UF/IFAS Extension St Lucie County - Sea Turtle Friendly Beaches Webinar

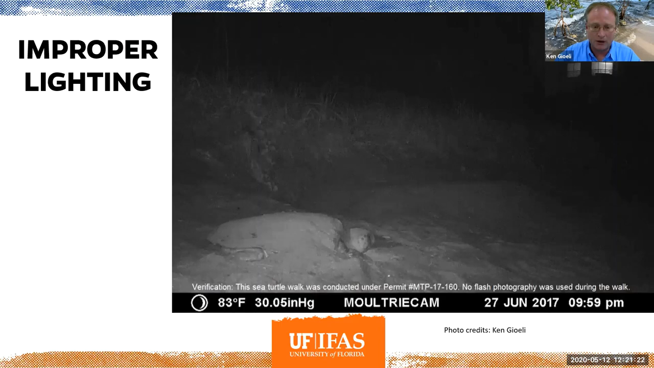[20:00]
They go the wrong way. They go towards the light instead of the ocean. So Joe is going to talk more about this a little bit later on. With nesting biology, the sea turtles that we have here in Florida nest mostly at night.